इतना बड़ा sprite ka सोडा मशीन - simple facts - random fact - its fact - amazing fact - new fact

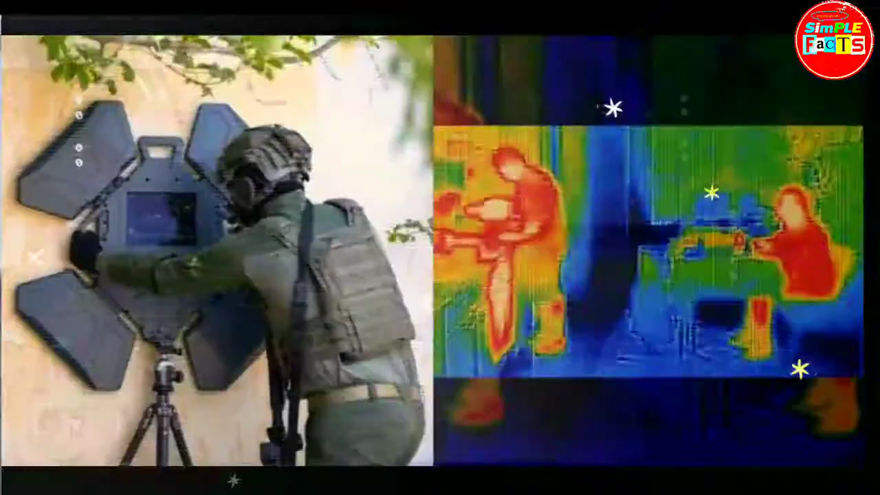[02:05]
जिसमें आप वॉल के आरपार देख सकते हो नमबर ट्वेल,